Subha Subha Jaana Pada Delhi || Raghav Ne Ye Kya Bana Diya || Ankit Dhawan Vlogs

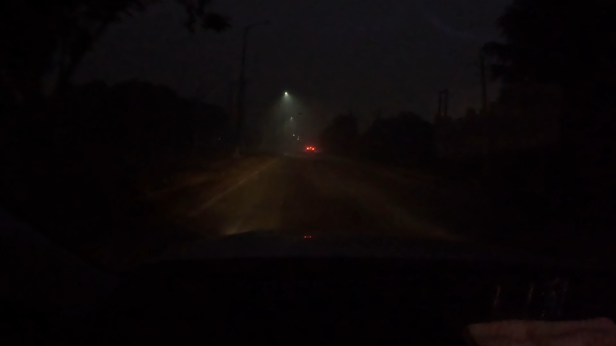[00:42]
भारत अब पूरे एक दम फोग है पूरा फोगी फोगी वेधर हुआ पड़ा है काफी टाइम बाद निखलें अर्ली मॉनिंग सुबह सुबह यार तब पत अलगा इतनी फोग है तो आइस मिलते हैं आप से थोड़ा सागे पहुचके